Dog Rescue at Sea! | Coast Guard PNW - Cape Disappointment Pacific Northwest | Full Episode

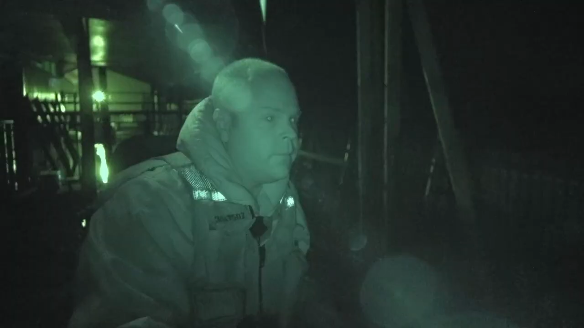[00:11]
Tensions rise with the temperatures when a fishing boat threatens to capsize on the Columbia River.
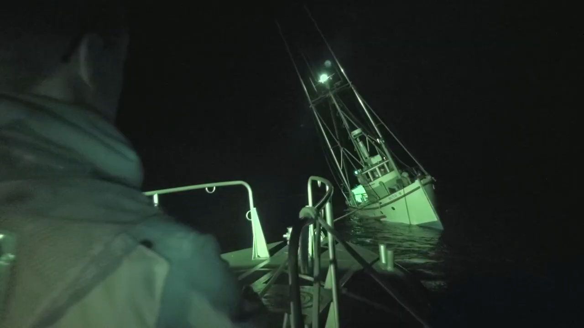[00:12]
Sir, you need to move right up here!
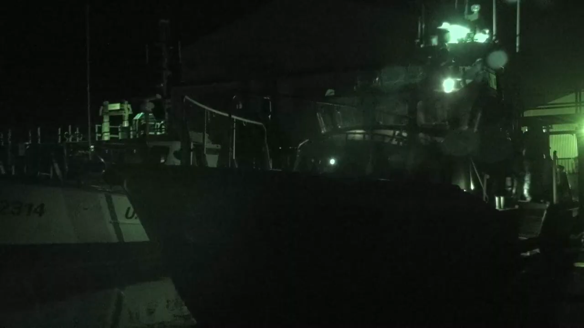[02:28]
Everybody was all right on board.
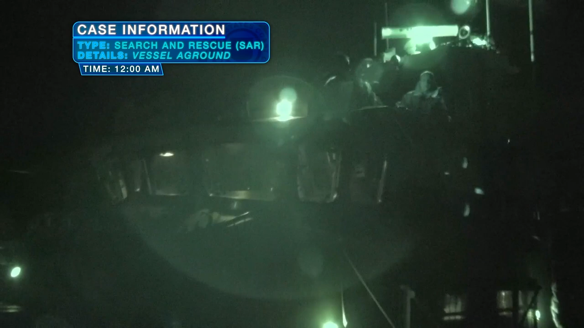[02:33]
It's a 40-foot fishing boat, two people on board.
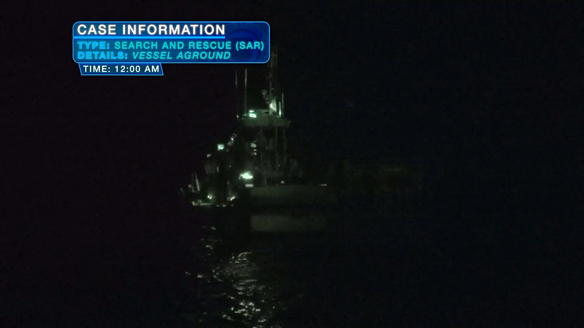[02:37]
They didn't say they had any injuries.
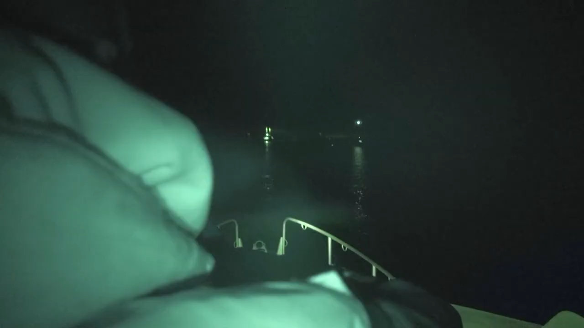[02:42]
Literally just outside our back door, we came upon a vessel that did not have any running lights to speak of and he was sitting real, real close to the buoy and he appeared to be very hard aground, listening slightly to his starboard side. Go ahead and put a light on him so we can see. Okay, he's off the buoy. He's not on the buoy.
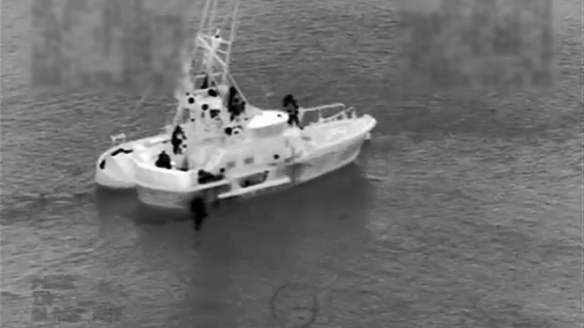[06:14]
During the course of this case, the helo was launched and they got on scene and they put themselves into a hover about 200 yards behind this vessel. 6035 Sector, Columbia River. It has been requested you remain on scene just in case.
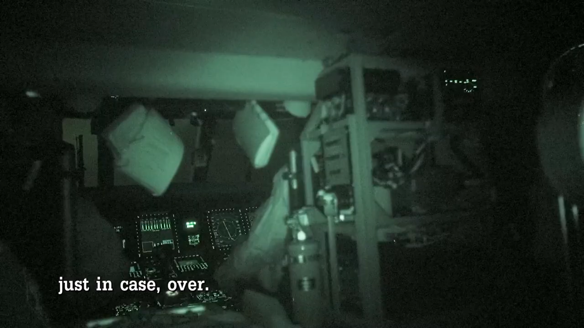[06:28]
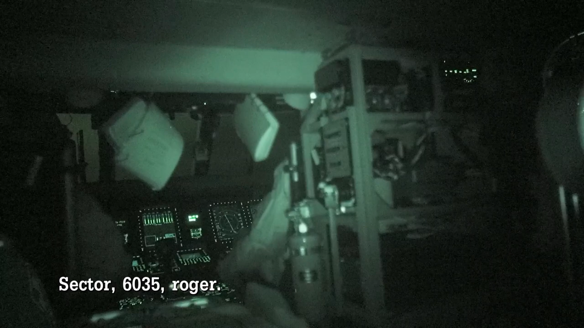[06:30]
Sector 6035, roger.
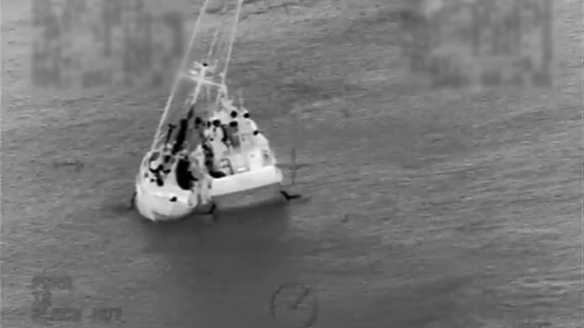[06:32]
The side tow that we put the vessel in was, believe it or not, well choreographed.
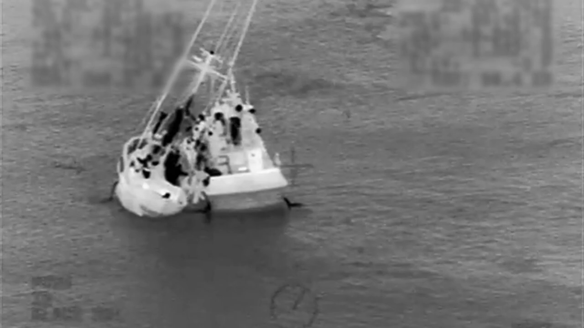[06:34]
Yes, the gentleman had rigging. That was down. The boat was listing very hard to starboard. It was getting entangled in our antennas and on our buoyancy chamber.
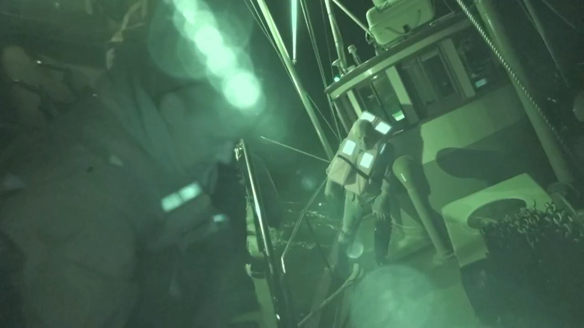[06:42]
But we all worked very well together and what we were trying to do was
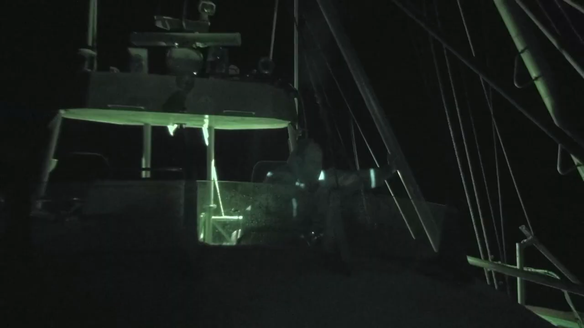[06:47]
to keep that gentleman from listing more to starboard than he would've.
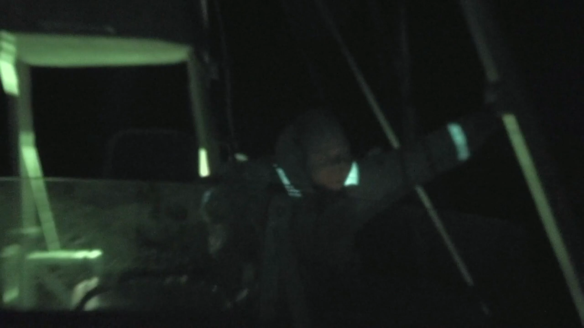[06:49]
Take that line off your stern! We got our knife edge, the side of the boat, up underneath his gunnel and we were keeping him from listing harder.
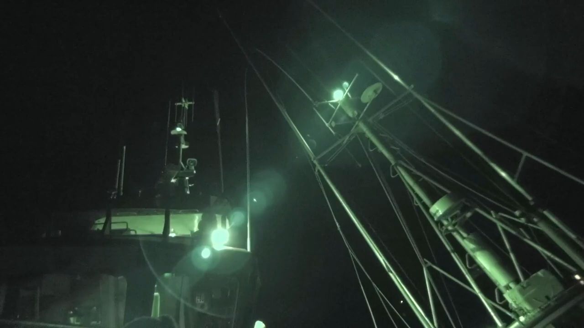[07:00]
All right. He's still sitting on the shoal, guys. Watch out! Get up! Get up! Get up! Legs hang out fast!
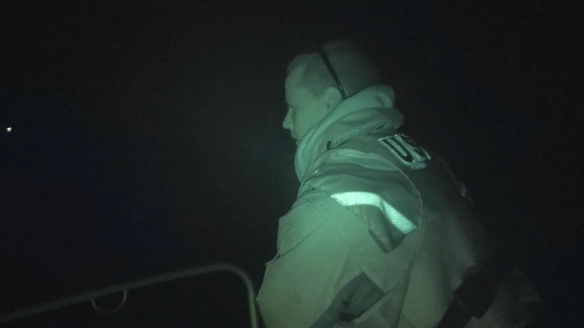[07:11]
When we put the vessel back into a bow to bow toe or an inverted toe, it's very dangerous.
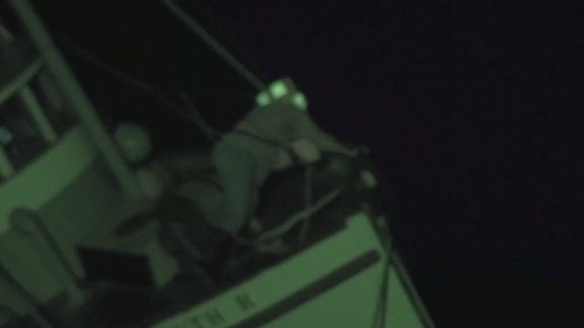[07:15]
It was an older made boat. The cleats on deck probably were not very sound.
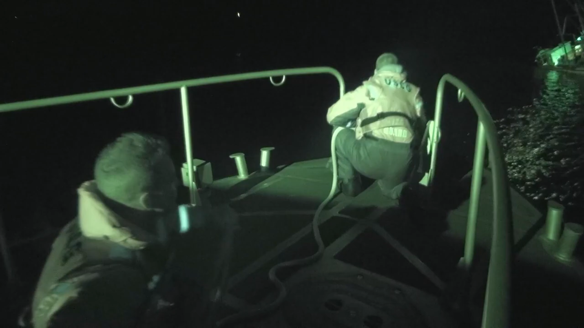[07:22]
And having a line connecting both boats and the strain on that line,
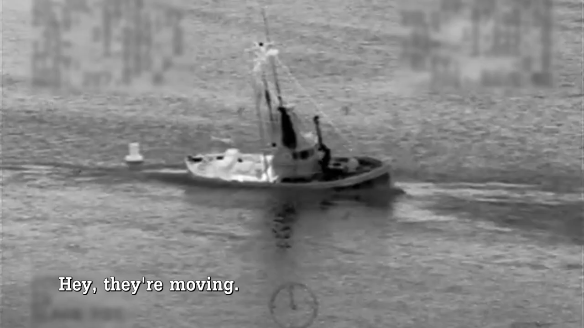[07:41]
Yep, there they go. They're off.
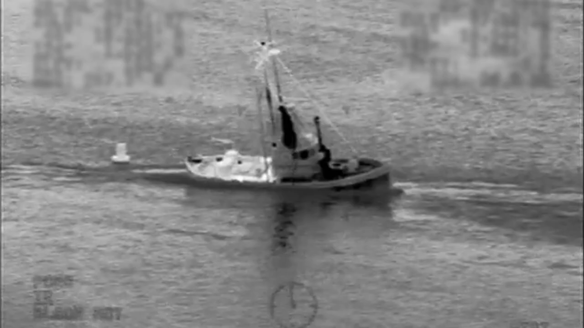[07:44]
As the boat came off, it re-rided, and the captain was ready to get underway on his own power.